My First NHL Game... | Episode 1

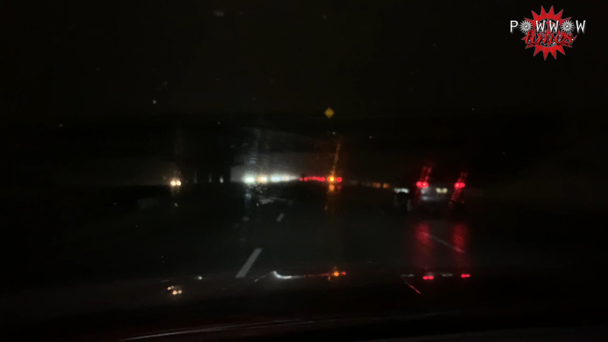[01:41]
It is super foggy outside right now and you could barely see anything and I've seen so many vehicles already in a ditch.